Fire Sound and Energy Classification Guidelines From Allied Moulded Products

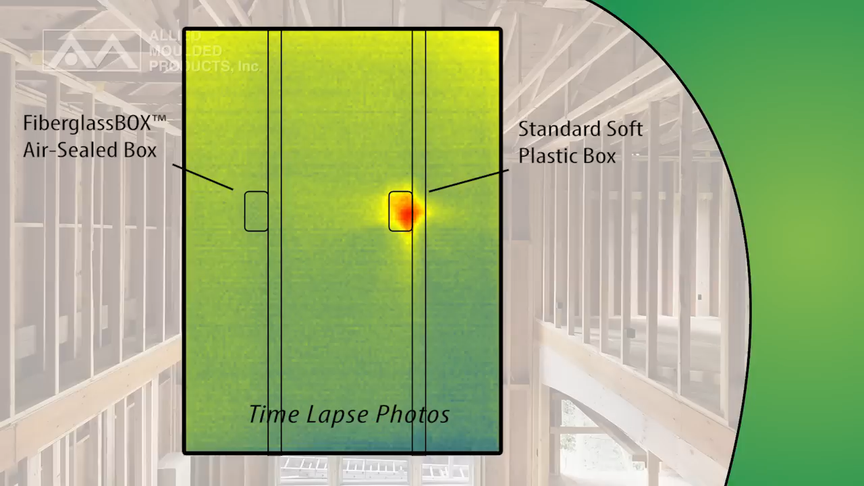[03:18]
penetrations or openings for electrical switch and receptacle boxes are required.
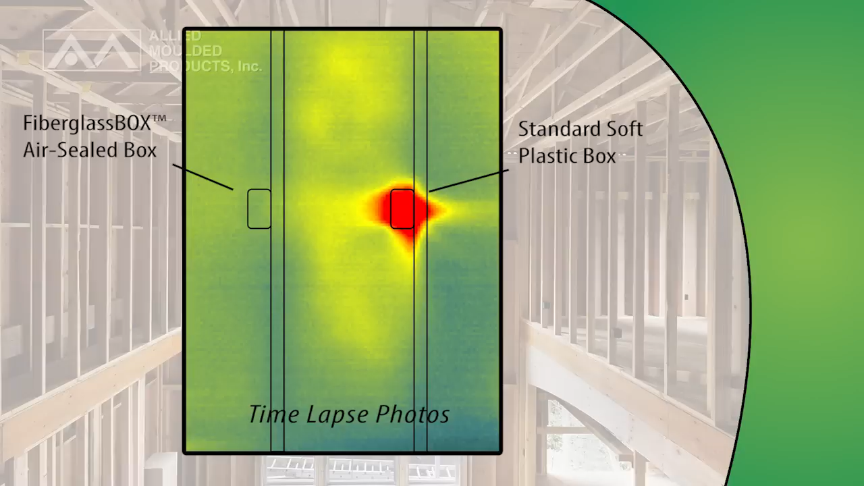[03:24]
In fact, they reduce air leakage as much as 25 times over standard soft plastic outlet boxes.